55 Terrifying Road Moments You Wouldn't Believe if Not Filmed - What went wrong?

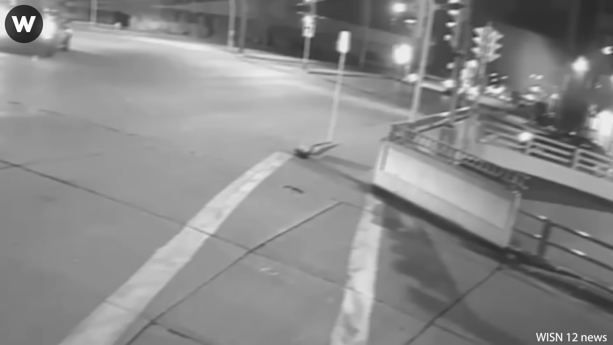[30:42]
A heartbreaking collision happened near to Tonia and Silver Spring Drive. Be careful on the road and pay attention to the traffic situation.